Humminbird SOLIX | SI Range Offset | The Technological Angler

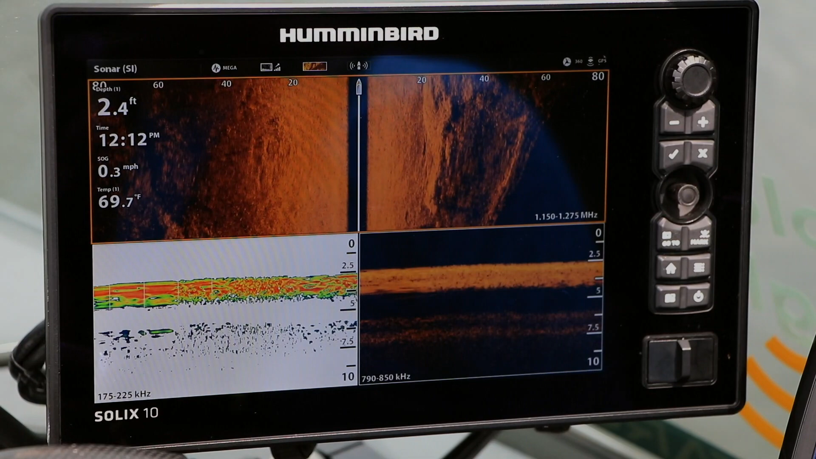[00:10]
On screen: depth 2.4 ft, water 69.7°F, speed 0.3 mph
Begin using Side Imaging Range Offset by building a view with two different side imaging panes,
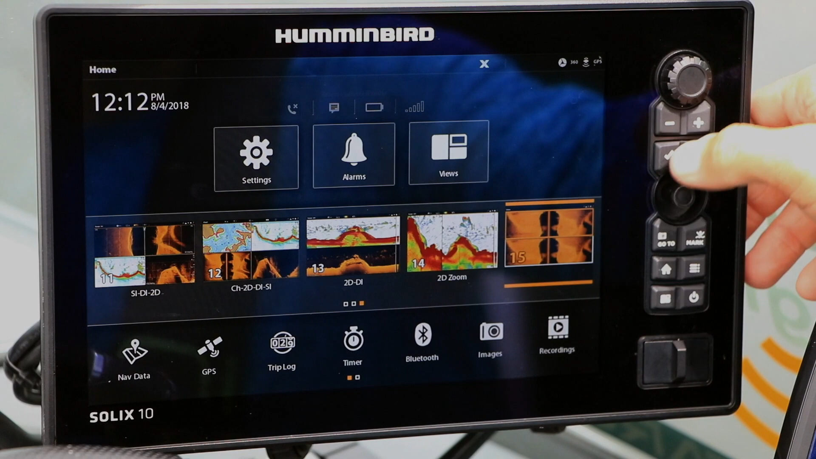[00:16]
either side by side or stacked on top of each other. For one pane, set a normal side imaging range. Let's use 80 feet for an example.
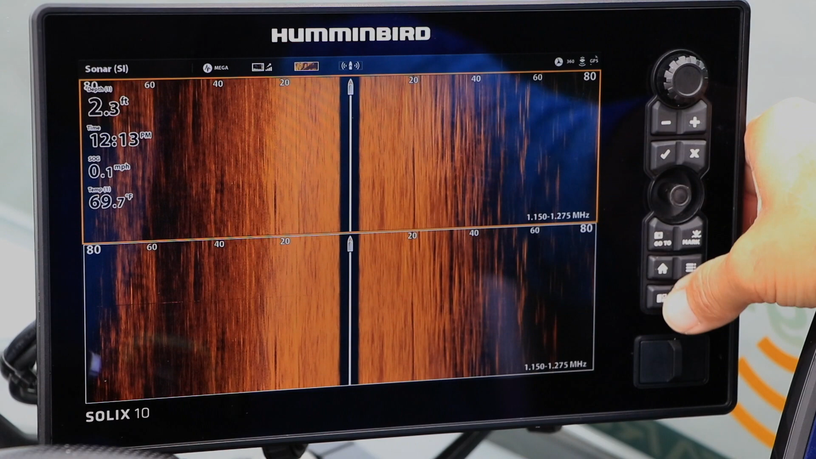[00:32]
On screen: depth 2.3 ft, water 69.7°F, speed 0.1 mph
Then, in the other pane, activate Side Imaging Range Offset by selecting the Side Imaging Express menu,
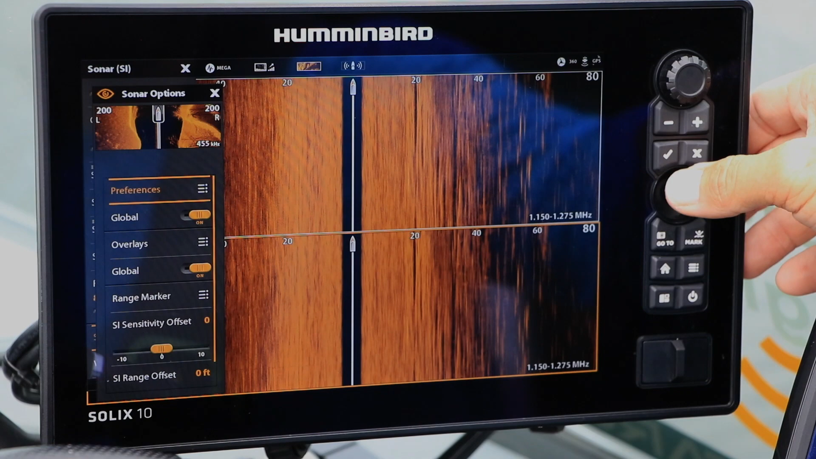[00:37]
followed by Sonar Options, and then SI Range Offset.
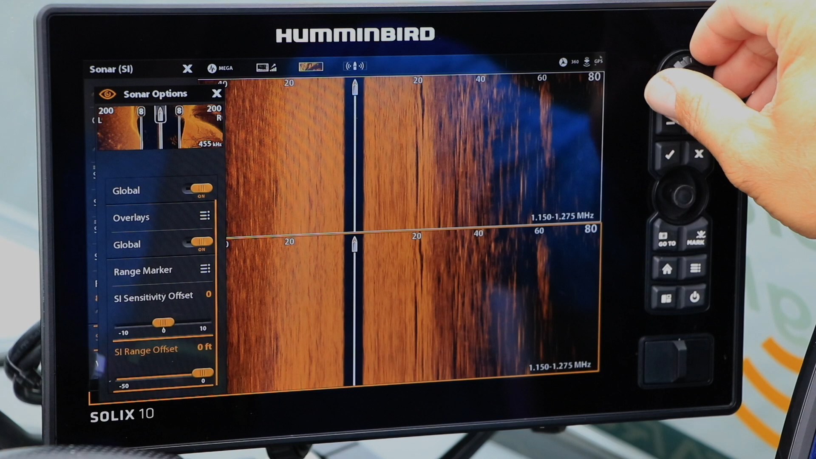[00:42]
Now, use the rotary dial to set a range offset value. Let's use minus 30 feet as an example.
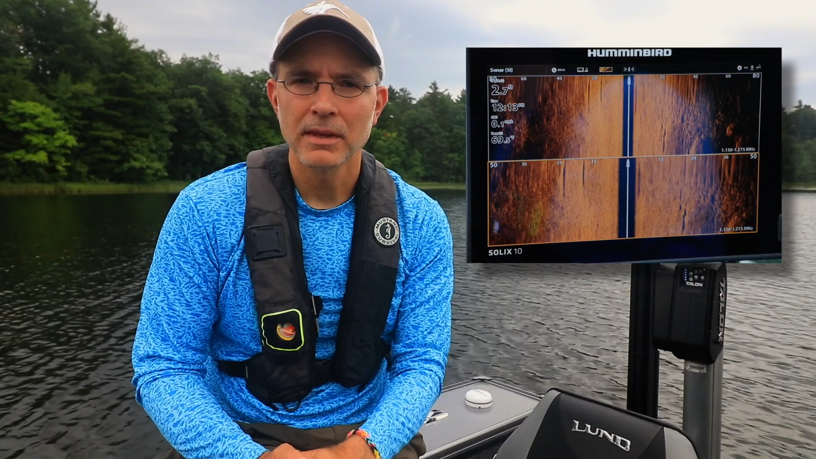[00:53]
Now, your two different panes have two different side imaging ranges. 80 feet in one and 80 minus 30 or 50 feet in the other.
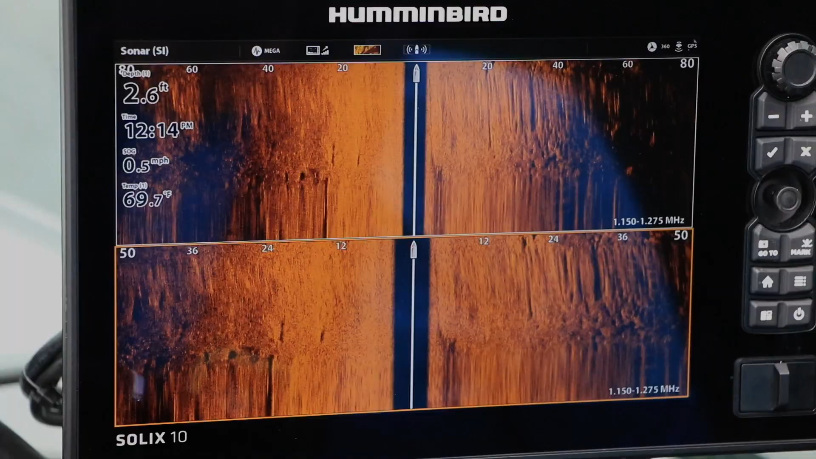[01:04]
On screen: depth 2.6 ft, water 69.7°F, speed 0.5 mph
That second pane is effectively a real-time zoom view, which you can use without needing to freeze the view or to activate a zoom box.
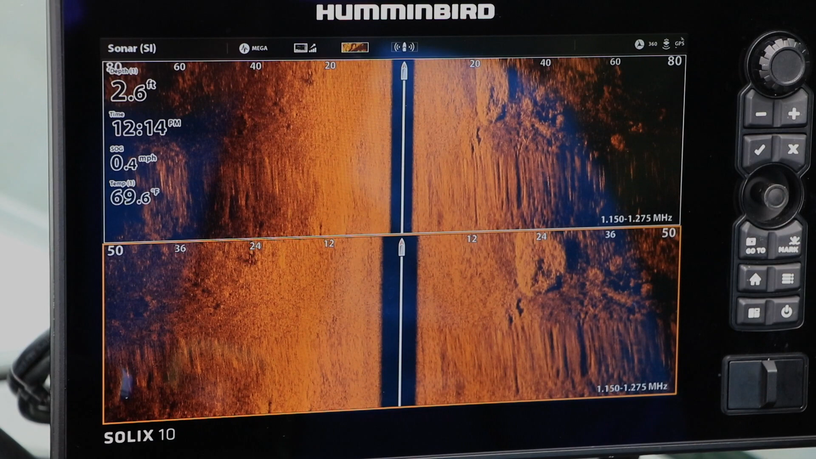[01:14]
On screen: depth 2.6 ft, water 69.6°F, speed 0.4 mph
Solex. This is a cool feature that is exclusive to Solex. Solex.